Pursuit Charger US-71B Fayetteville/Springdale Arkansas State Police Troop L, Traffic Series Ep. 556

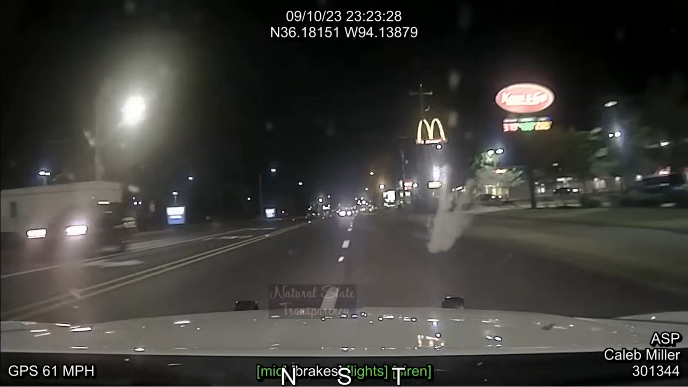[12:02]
Turn southbound, hold on. Alright, clear left. 10-12, we're coming up to Porter. 10-12, approaching Porter. 6-6-9-4.
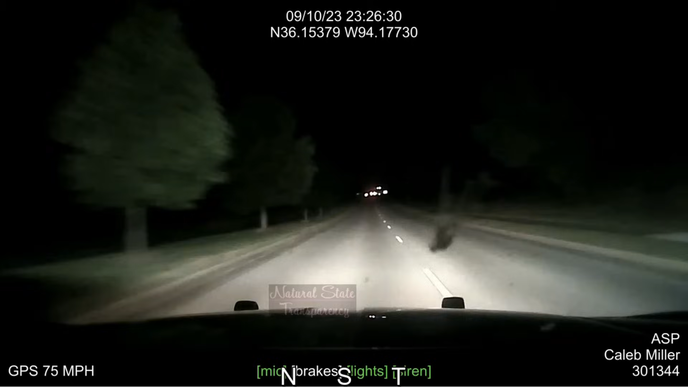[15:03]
So I'm going to stay on the sunset just in case he tries to jump off on you here. Chip, when he hit his brakes pretty hard, he might be trying to take Don Tyson. I'm on Don Tyson 12. If he takes Don Tyson, let me know.
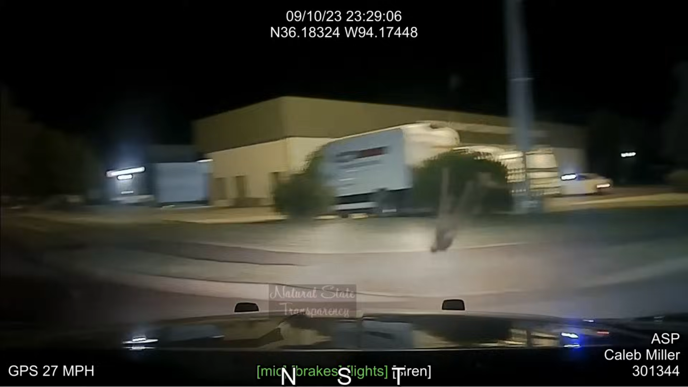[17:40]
believe someone high 12. Are we stopping? Oh, looks like he's put down. No, he's giving up. Raise your hands! Raise your shirt! Raise your shirt!